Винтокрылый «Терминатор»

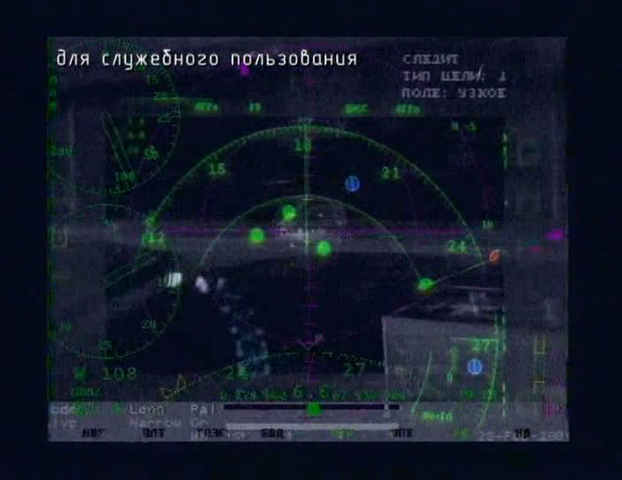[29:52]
способна обнаруживать самые малоразмерные цели. В лесу, в лесу стоит, я не знаю, как их называть, террорист, бандит и так далее.
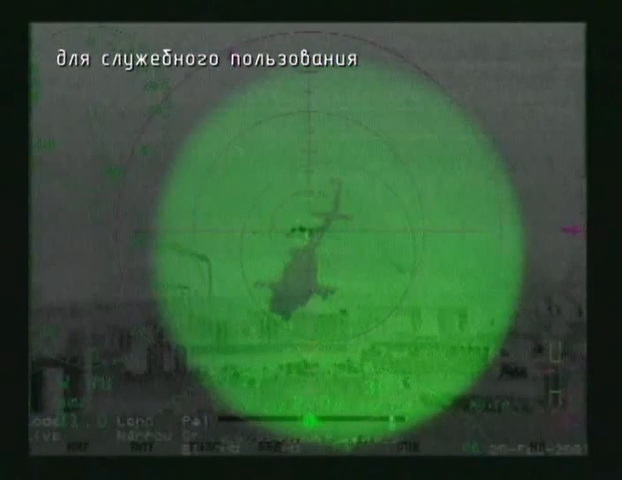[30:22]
МТКО может выполнять полёты в темноте с огибанием рельефа местности на высоте до 50 метров.
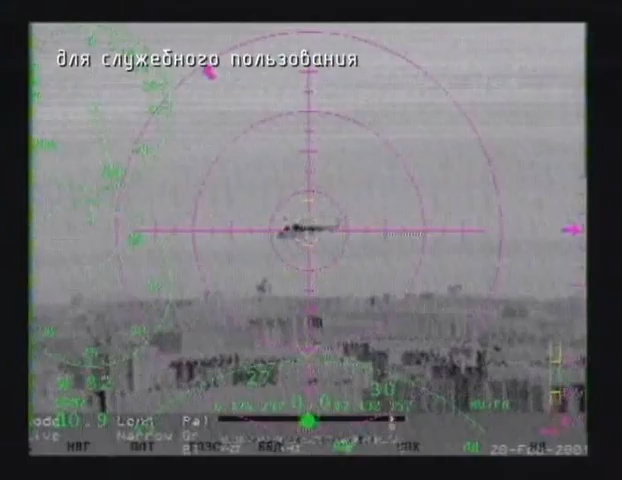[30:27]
При этом вертолёт оснащён мощным комплексом вооружения, включая управляемые ракеты Скорпионов.